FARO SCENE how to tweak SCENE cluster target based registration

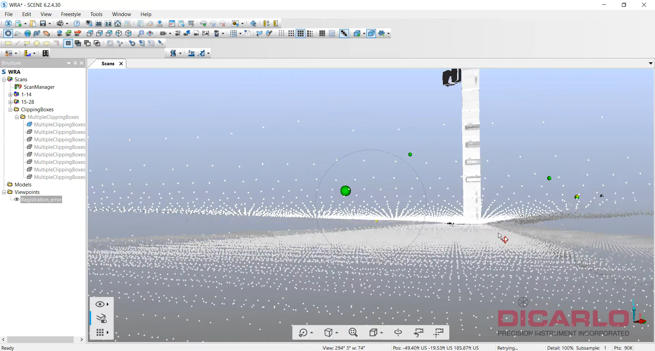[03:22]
Well, apparently, it's all about preparation,
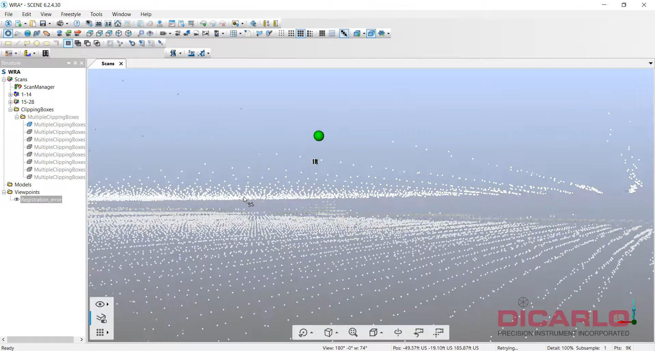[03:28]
so if you know that you are going to start, and let me just make it visible,
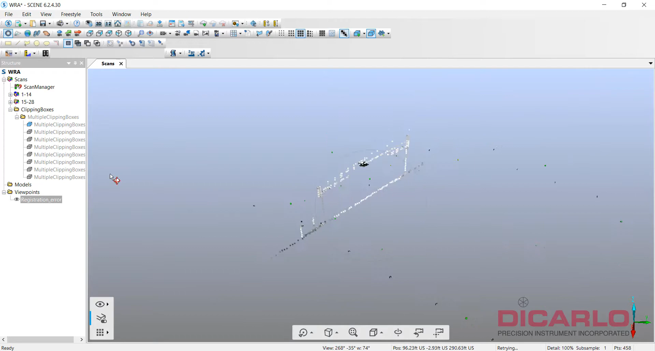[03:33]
if we know that we're starting,
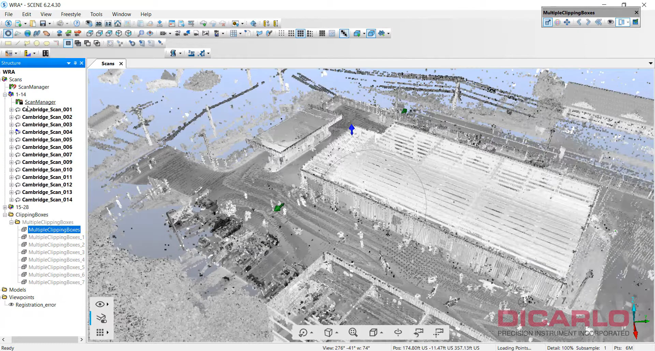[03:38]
we started scanning there and kept going,
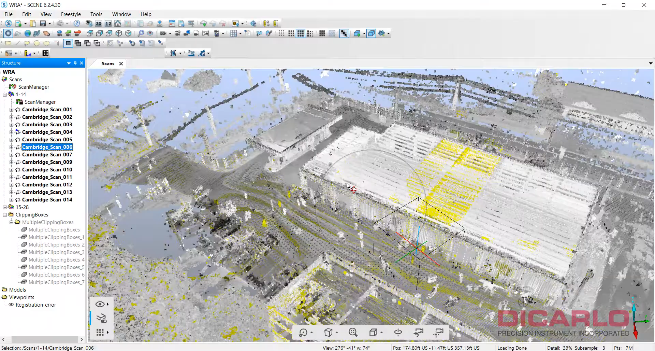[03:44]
and we had a linear way of actually finishing our scans,
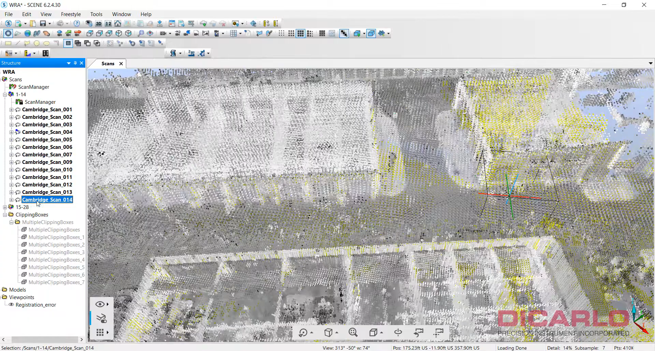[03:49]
it's always a good idea to continue scanning, and you can see,
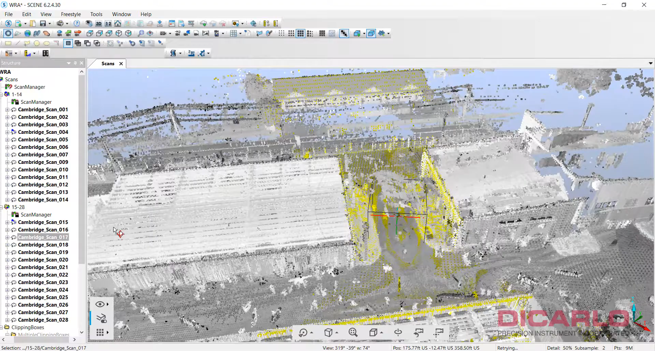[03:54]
and finish scanning really close to where you started.
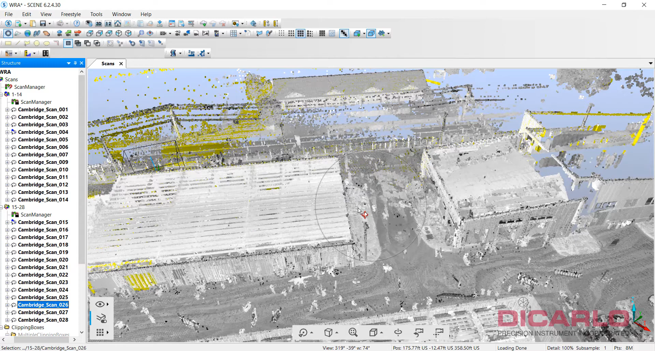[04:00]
Now, if you're going to do that, that's pretty much an old survey technique, where you traverse around a project, and then kind of lock it into the first scan.
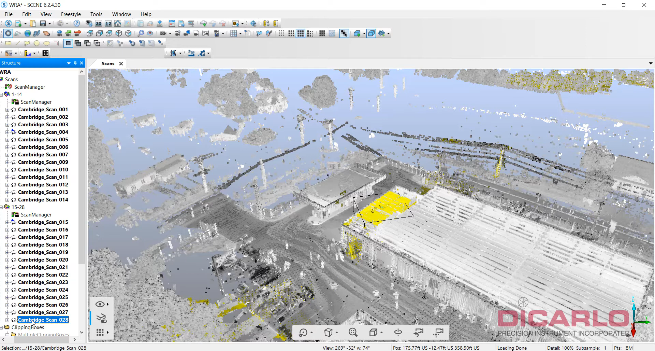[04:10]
The scanning over here was done with that in mind,
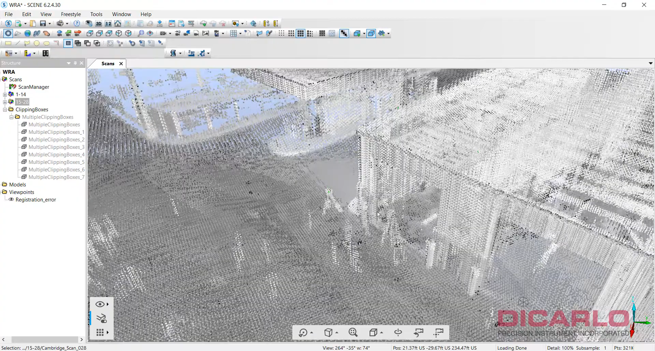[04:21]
but no targets were left and marked to actually lock in this very last scan, which is scan 28,
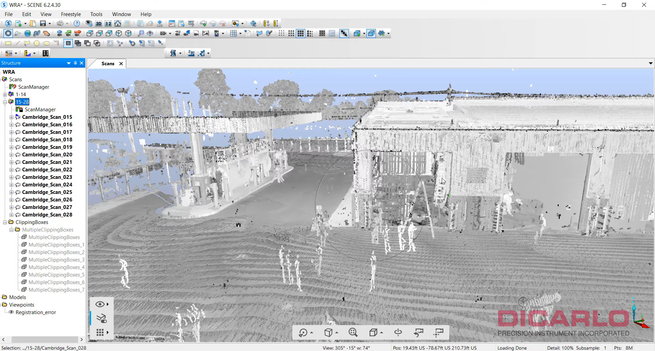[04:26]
let's highlight this guy, with the scan that's the most adjacent to it, which happens to be scan number 2.
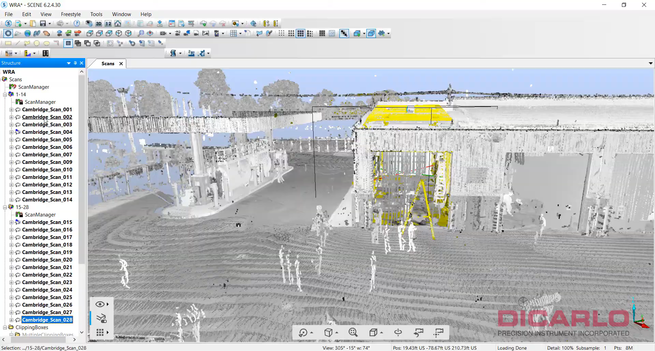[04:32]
So, at this point, what you have to do is investigate.
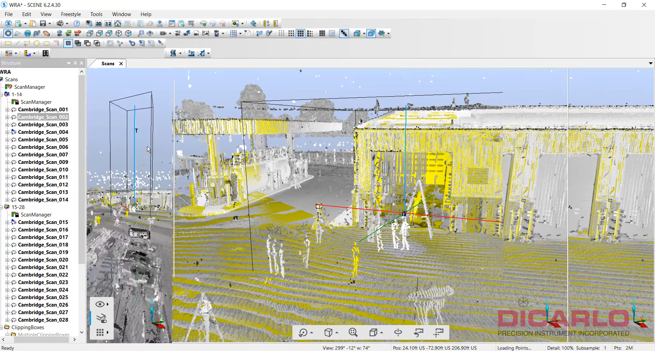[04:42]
We know that it's definitely a vertical issue that we were seeing in the little slice. So, typically what I do,
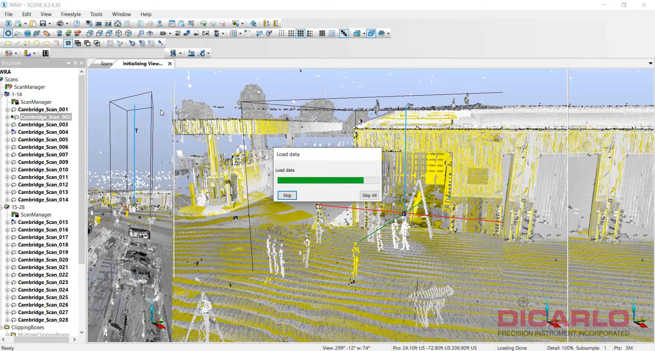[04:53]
if I cannot see targets that have been common from when we started,
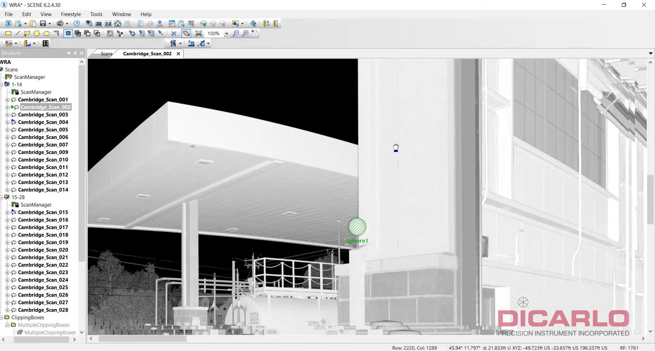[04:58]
let's say a couple of hours ago, or maybe a day ago, and to a common target when we actually finished,
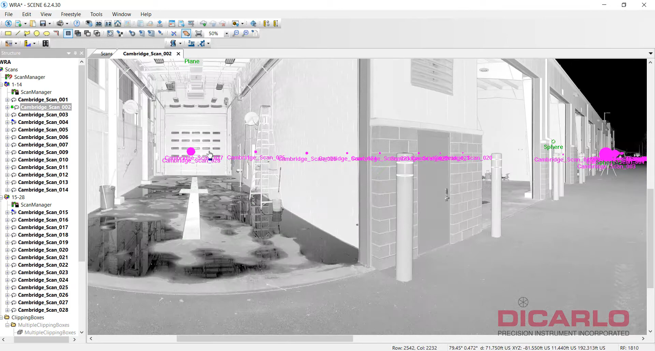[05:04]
is we have marked a plane.
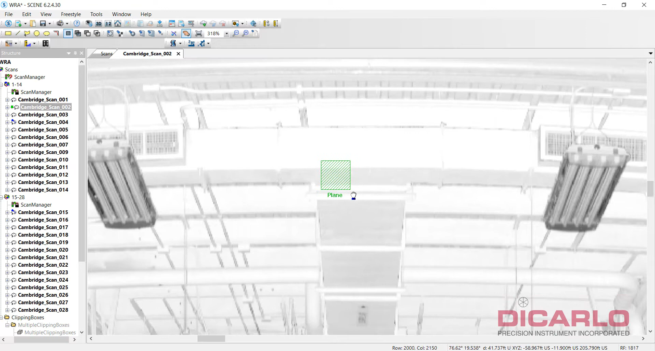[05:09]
And I marked this plane on this ductwork over here, because it is flat.
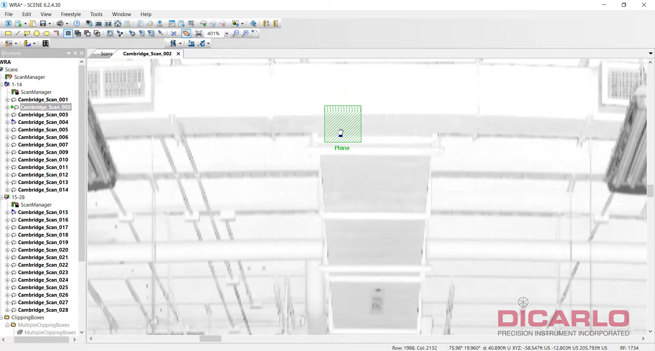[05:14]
And this ductwork I marked in both scans.
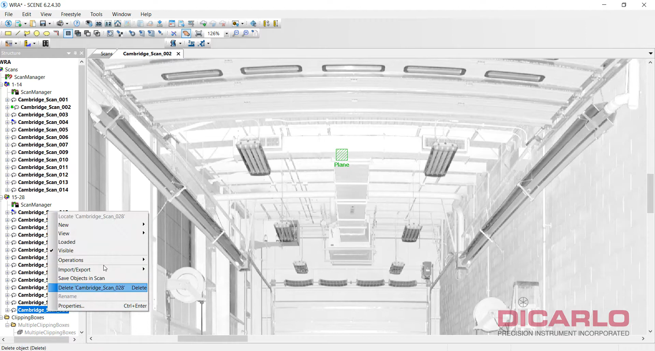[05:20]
Let's load up the last scan over here.
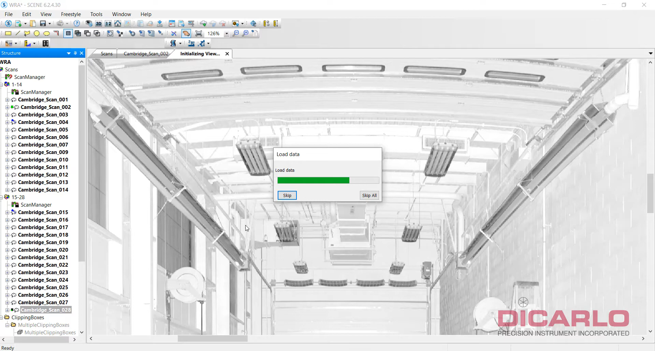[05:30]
And what this does, it helps bring it in and tie in,